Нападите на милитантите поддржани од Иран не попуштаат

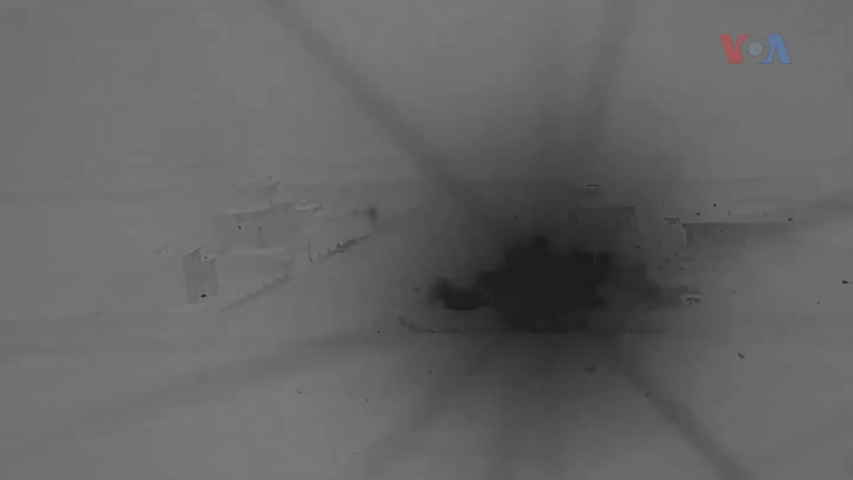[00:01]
Ова видео го прикажува најновиот напад на САД врз објект Зобука што го користа тиранската војска и незините посредници во источна Сирија. Американски борбени авиони го погодиат центар од Зобука и оваа
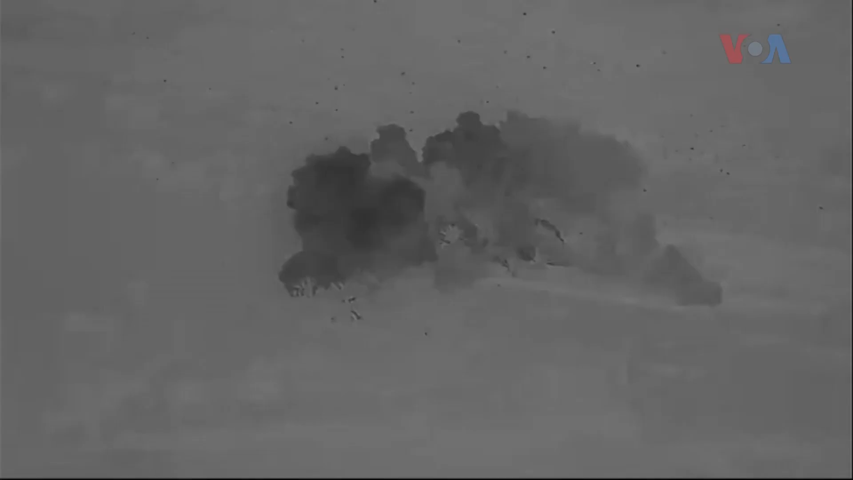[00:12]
кукја на тајна локација како одговор на нападите врз американските сили.